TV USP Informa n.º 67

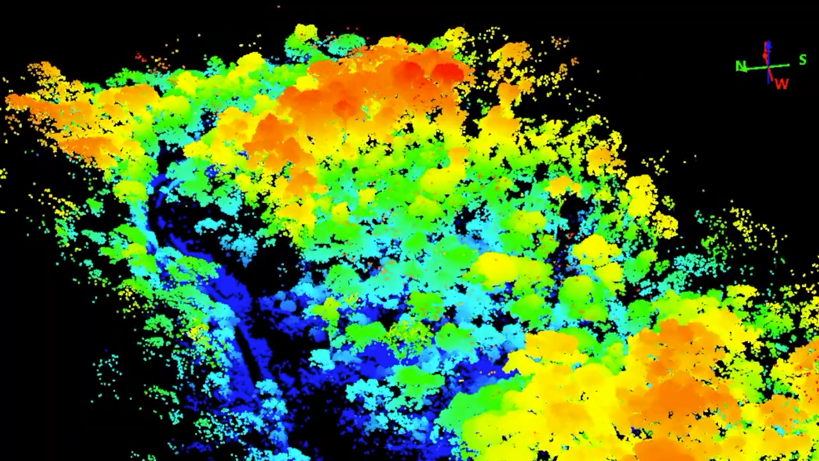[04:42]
Ou seja, a gente consegue mensurar coisas que a gente não enxerga, mas que estão na molécula das plantas. Daí tem o potencial de ver espécie das árvores, ver alguma patologia na árvore, parte hidrológica.
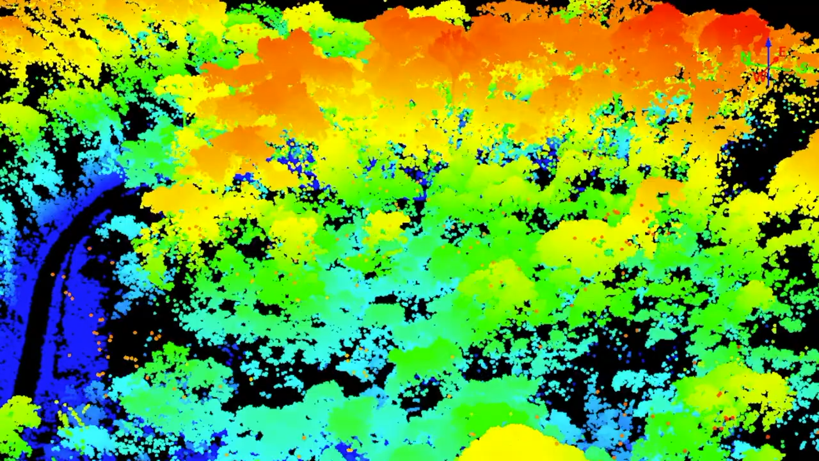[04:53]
Então, a combinação desses três sensores é o grande potencial, principalmente utilizando no drone, que a gente está até ouvindo aqui ele agora, que fica mais barato.
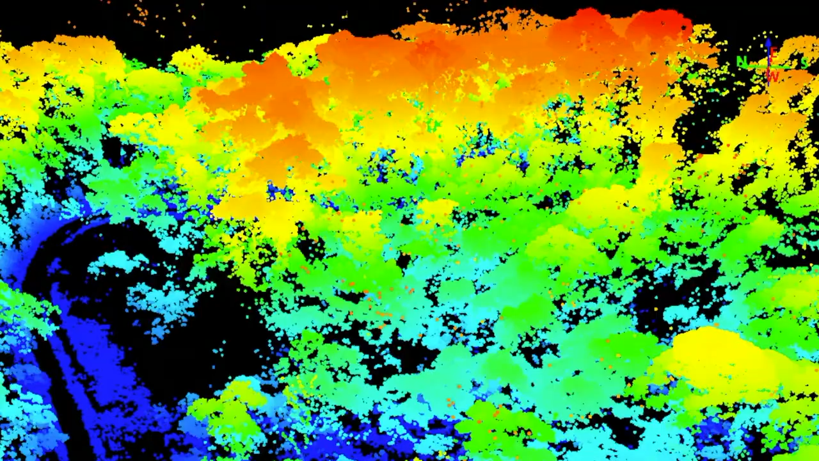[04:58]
O Lider, por exemplo, tem sido utilizado já há alguns anos em plataformas aerotransportadas, como avião ou terrestre.
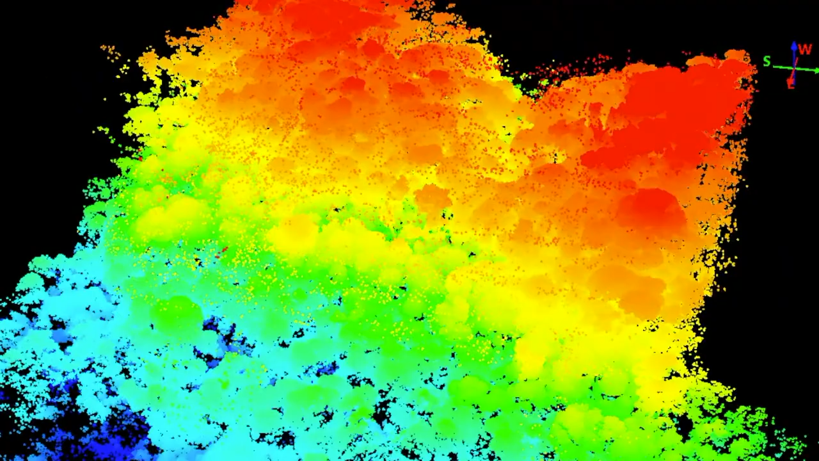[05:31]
Eu acho que é uma boa oportunidade para a gente aí. A gente está coletando dados de LIDAR, que basicamente são láseres. Estamos tirando 300 mil láseres por segundo.
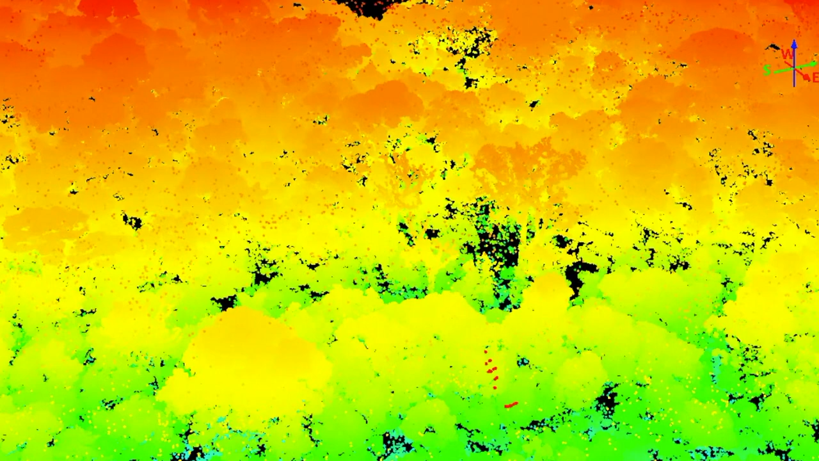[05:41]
E todos esses láseres nos dão, que a gente sabe, a estrutura do bosque.
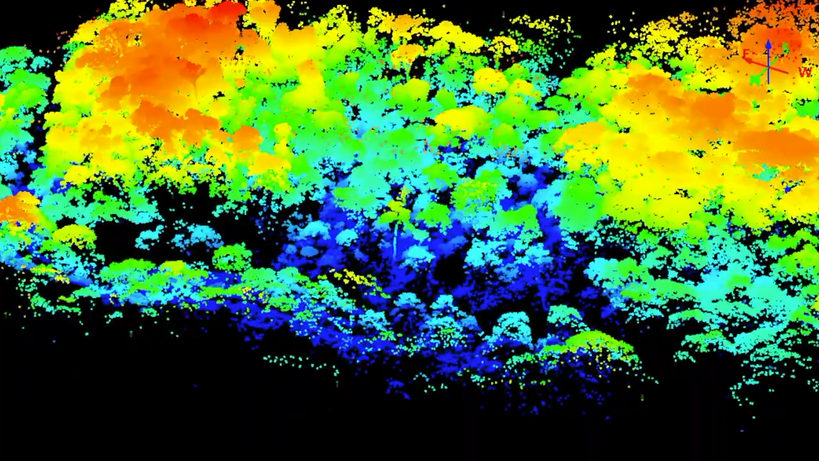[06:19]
Mas esse sensor está coletando colores que nossos olhos não podem ver. Então, com esse sensor podemos ver os químicos em as olhas,
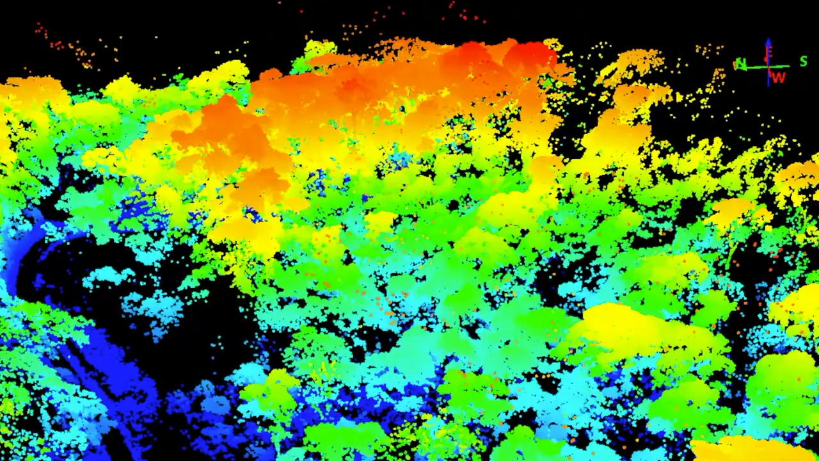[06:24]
se tem pressura, se falta de água, se diferencia entre a composição de um bosque.